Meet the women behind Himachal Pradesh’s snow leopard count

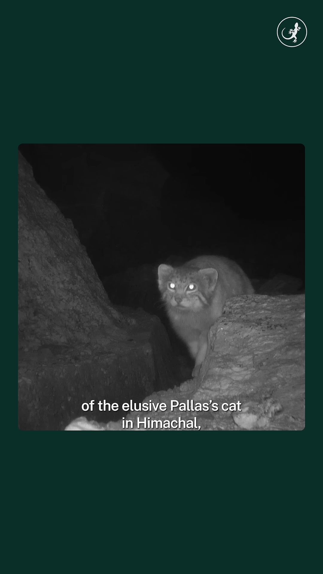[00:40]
They also found the first-ever images of the elusive palaces cat in Himachal and confirmed the presence of the woolly flying squirrel in Lahol.